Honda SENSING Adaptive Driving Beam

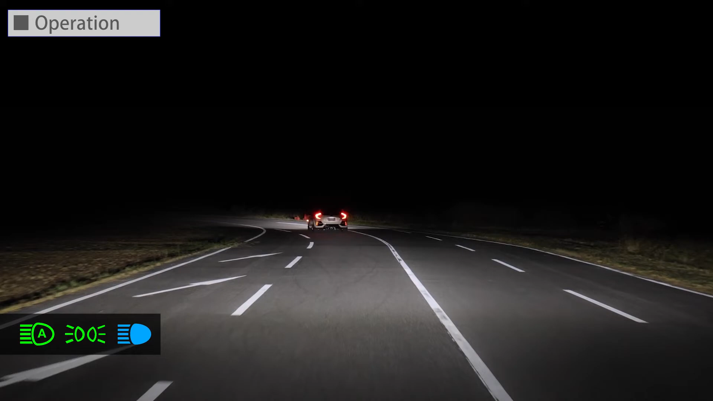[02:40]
and the system starts to automatically adjust the light distribution of the high beams lower. As you can see, the area of the preceding vehicle is shaded.
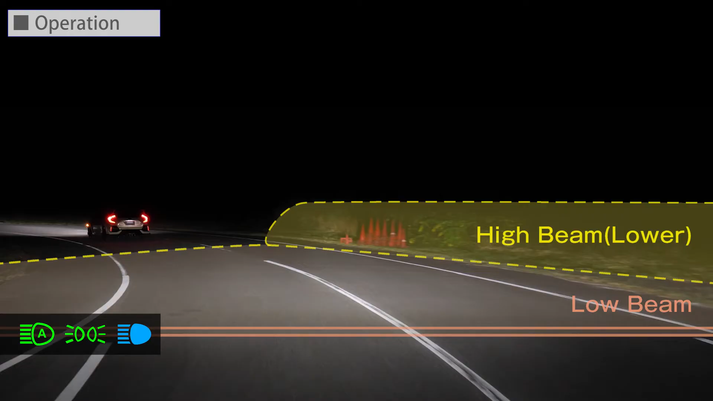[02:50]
Also, when driving at medium to high speeds with no preceding vehicle and little light from streets or other objects ahead,
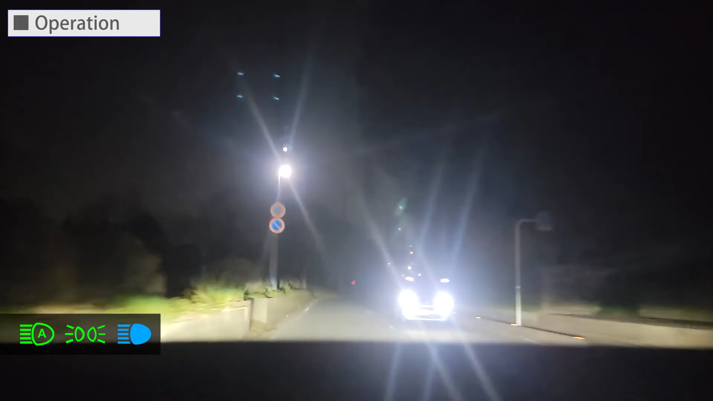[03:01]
high beams upper, which are more upward come on to allow the driver to see the road conditions further.
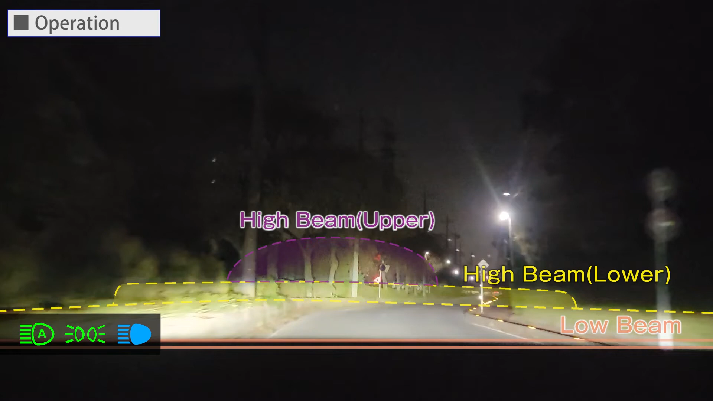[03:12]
Let's look at the video again. The upper one is when the ADB is on, and the lower one is when it is off.
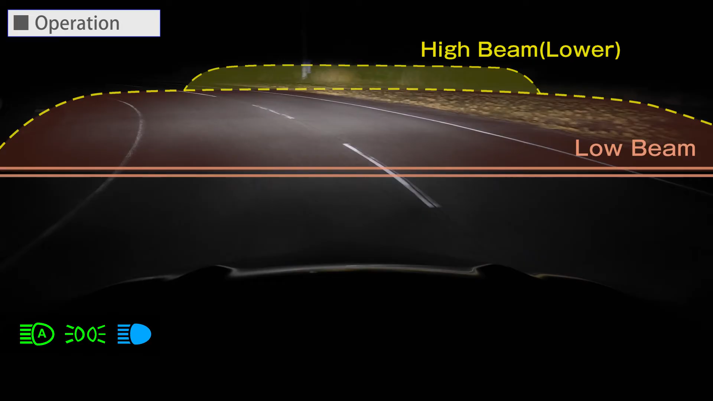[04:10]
The high beams lower came on as there were no oncoming vehicles. Let's look at the video again. The upper one is when the ADB is on.